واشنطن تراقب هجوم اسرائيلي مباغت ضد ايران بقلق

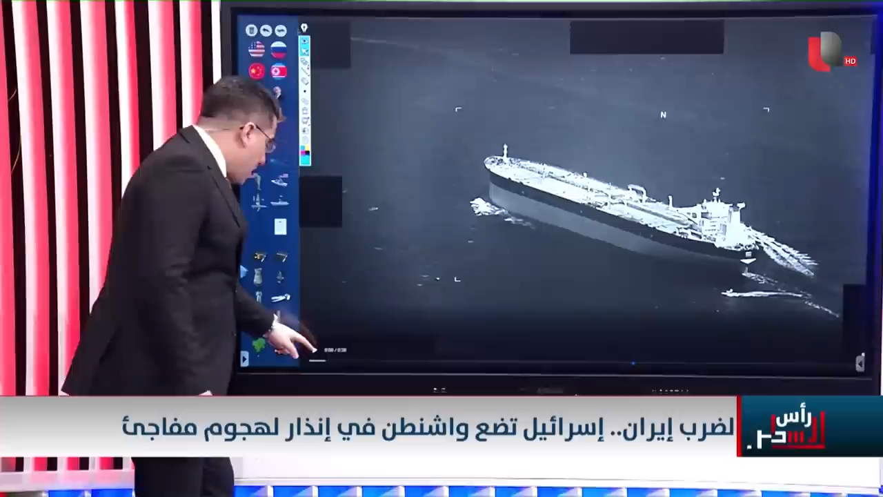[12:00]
ناقلتين أقل من أسبوع بهذا الشكل جاءت زوارق الحرسة الثورية الإيراني جاءوا على ناقلة النفطة الأمريكية واحتجزوها بهذه الطريقة التي ترونها كما وثقتها الولايات المتحدة الأمريكية ولم تتمكن الولايات المتحدة الأمريكية من